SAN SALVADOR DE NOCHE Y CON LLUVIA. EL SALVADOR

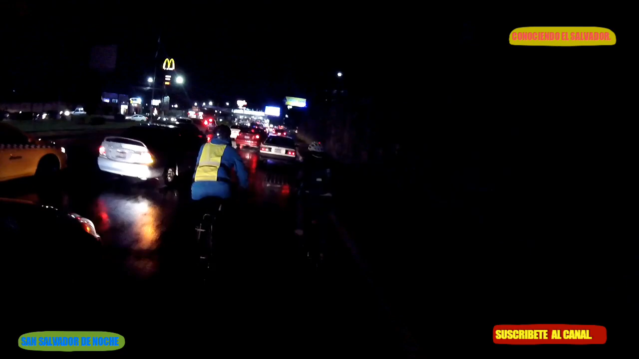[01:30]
Todavía hay bastante agua, fue buena la tormenta que cayó. Lástima no la pudimos grabar. Aquí estamos ahora. Temprano la vieron en el video anterior. No sé si primero subiré este o el otro. Vean la ciudad iluminada. Ya venimos siempre corriendo a la ciclista.
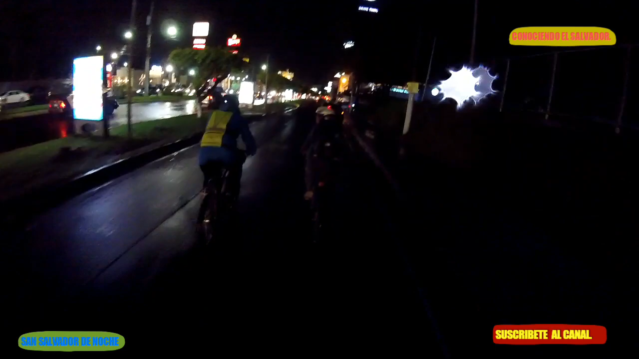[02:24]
cayeron pingas ya en la cámara. Viendo en la ciudad de noche. En una noche lluviosa.
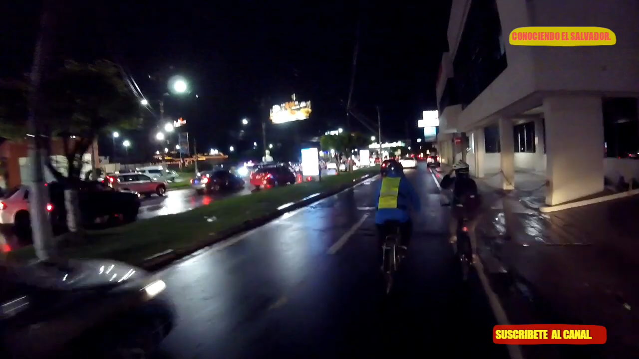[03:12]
restaurante pensé que era un circo porque así se ve estamos en el boulevard los próceres de noche una noche lluviosa ahorita ya casi toda la tormenta pasó
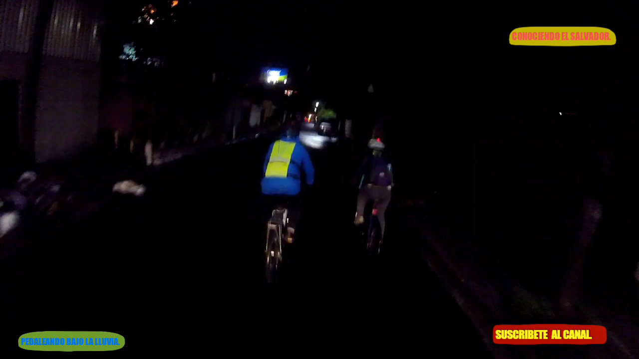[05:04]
aquí se mira un poco oscuro pero es por la falta de iluminación
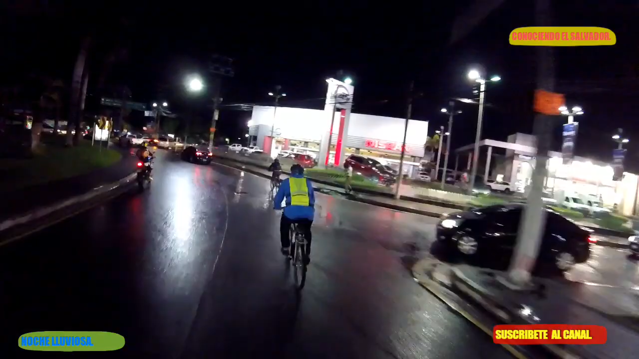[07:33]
bueno aquí hace poco un carro se estrelló aquí y vino a chocar a uno de los no pobre gente como le ha entrenado al pobre para pagar pero por andar de loco
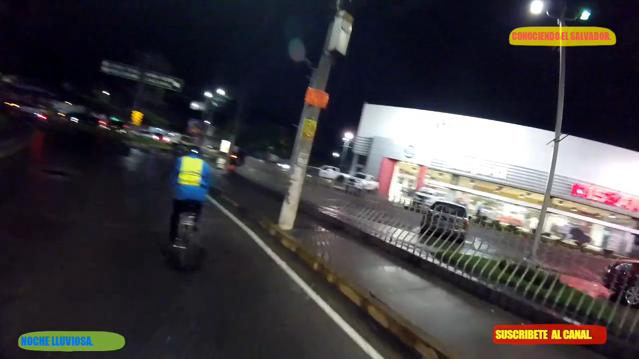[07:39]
espero que se oigan los frenos
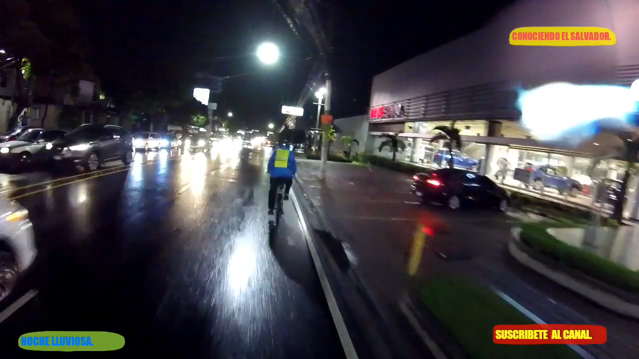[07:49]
bajo la lluvia pedaleando bajo las calles de San Salvador en una noche lluviosa ya es bien tarde pero la carga vehicular no baja bueno espero que les gusten los videos de San Salvador de noche pero hoy bajo la lluvia
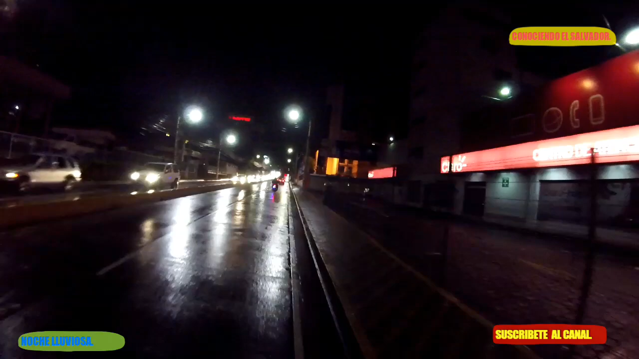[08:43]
no está lloviendo fuerte fuerte que se diga pero si está como sirviendo como decimos bueno nos quiere dar tos no nos vaya a caer mal esta tormenta pero todavía a pesar de la hora de estar fuerte público todavía en San Salvador
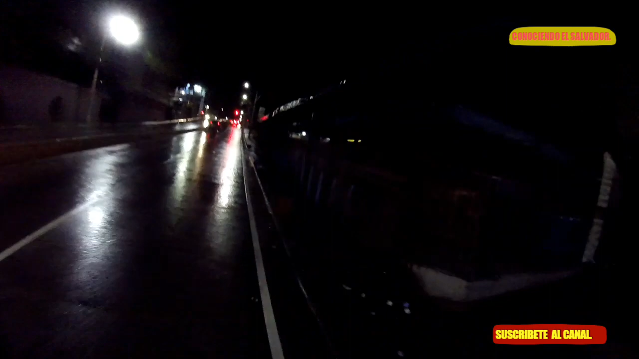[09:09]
ya como pueden ver todos los locales están cerrados
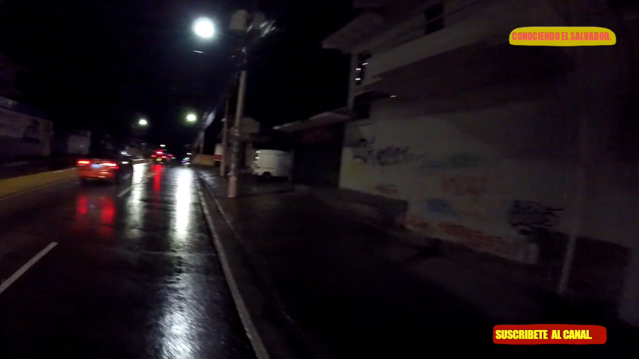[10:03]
recto recto recto recto aquí un lugar donde hay trompicuta hay un montescal que hay un montescal que hay un montescal que hay un montescal ya un montescal de San Salvador está en esta zona de que se trata bueno y aquí la lluvia está más fuerte
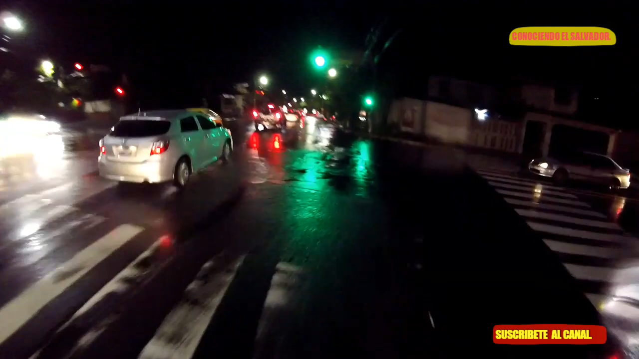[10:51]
aquí ya aquí empiezan los restaurantes aquí si hay más actividades aquí hay un restaurante mexicano que se llama el Zócalo, cocina mexicana a pesar de la hora el tráfico sigue y sigue el tráfico y bueno y la tormenta también que sigue va